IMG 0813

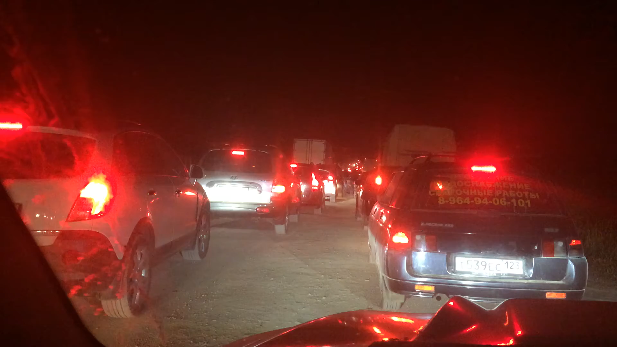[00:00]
вот такая ребят попа оказалась после джубки едем по обочине 2 ряда на дороге вообще все стариком и конца края пробки не видно я думаю это из-за того что сегодня воскресенье все кто рядом с
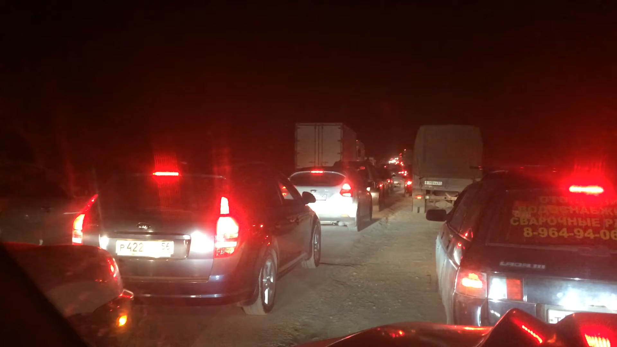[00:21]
морем живут краснодарские возвращаются домой завтра на работу пойти все дружно ломанулись и на дороге коллапс будем тянуться в этой пробочке получать удовольствие